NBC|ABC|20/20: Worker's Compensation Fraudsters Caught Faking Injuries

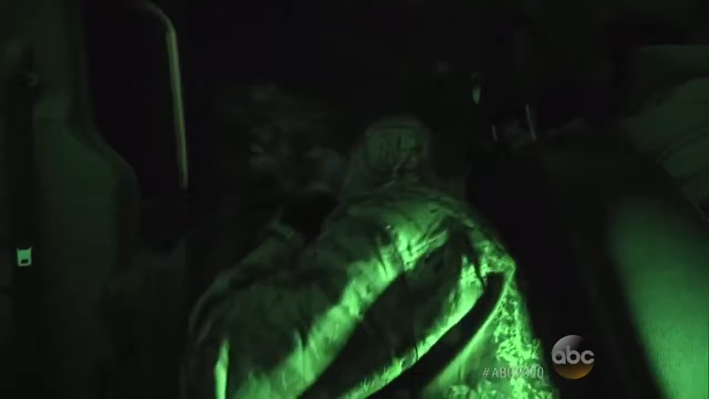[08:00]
since we're out in the bush this job calls for some black ops so can i just say this is a little seems a little hardcore here this is necessary here's here's the exact reason why we do this we're completely uh
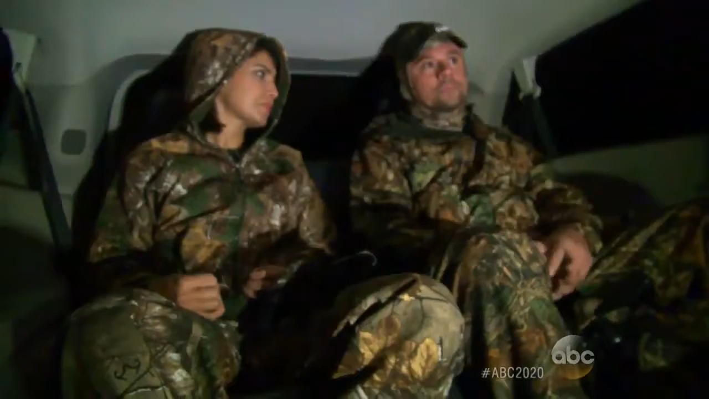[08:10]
getting into the elements to where there's no way that they would be able to see us they're going to act completely normal hopefully and uh we'll capture everything that they do on tape let's go let's go i find myself wading through the woods in 40 degree temps this is where you're going to after me don't put your foot there
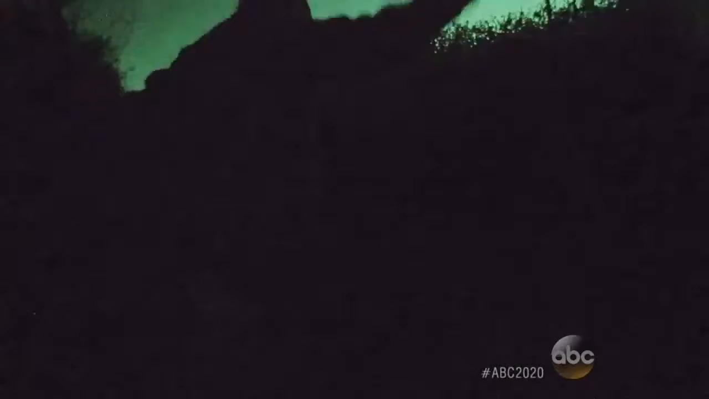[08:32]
dang we pick our way over treacherous ground yeah we need to go up and clamber up steep muddy embankments i got you put your right foot up here go until we reach our surveillance point so
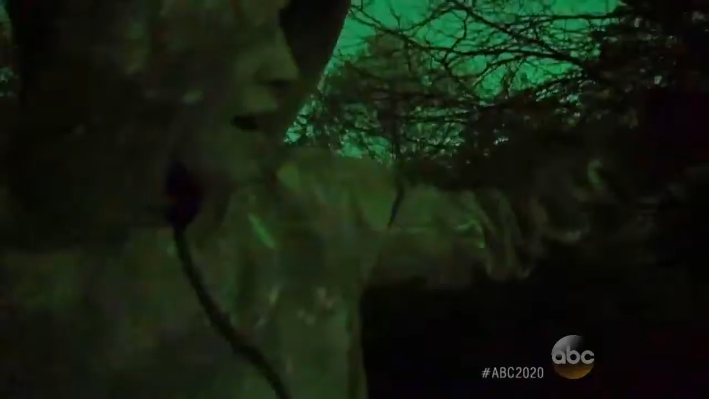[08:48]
this is the house that we're going to be watching we've literally walked for about a mile